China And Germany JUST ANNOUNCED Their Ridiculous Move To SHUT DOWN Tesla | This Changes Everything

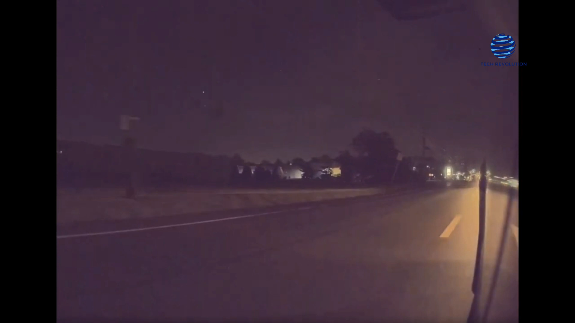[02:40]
Tesla's vehicles continuously record and export video records of their whole interior and outside environments, regardless of any particular incident.